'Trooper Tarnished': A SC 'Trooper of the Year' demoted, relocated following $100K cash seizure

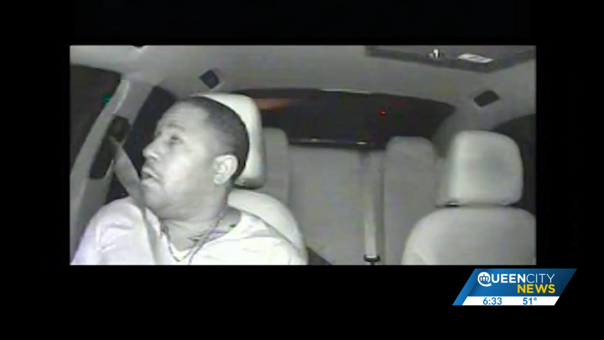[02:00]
I'm going to be under arrest. I'm not going to be no inspector. Holliday was for sure facing a DUI charge this night last July.
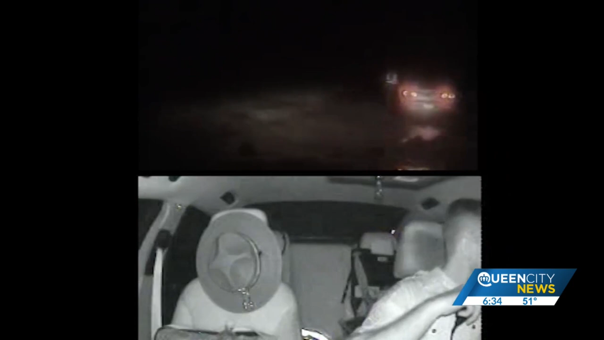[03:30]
Troopers at that point did not know how much cash they had. Corporal Welsh drove the load back to the Troop 1 office and used his in-car camera to record the trip. All right, sir, go ahead and step out for me.
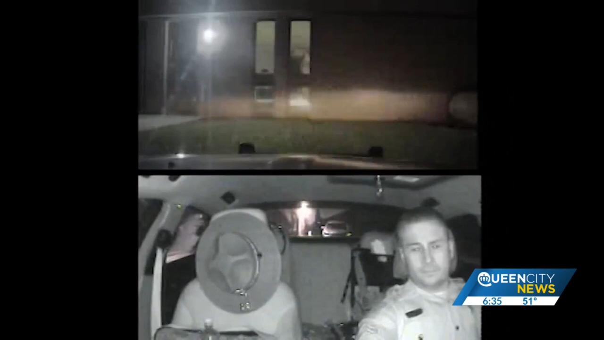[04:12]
He parked in the back and shut his car off, which he says turned his camera off.